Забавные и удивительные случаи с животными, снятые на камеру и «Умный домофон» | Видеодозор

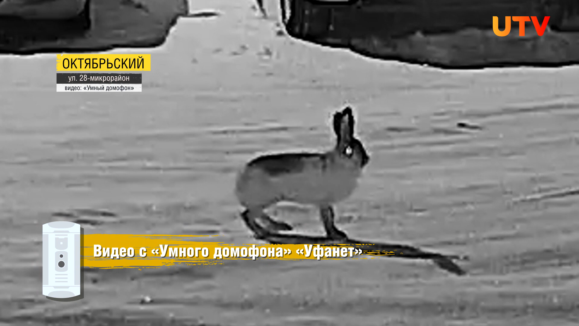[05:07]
Там он был недолго. Городская романтика животного не заинтересовала, и он удалился в освояси.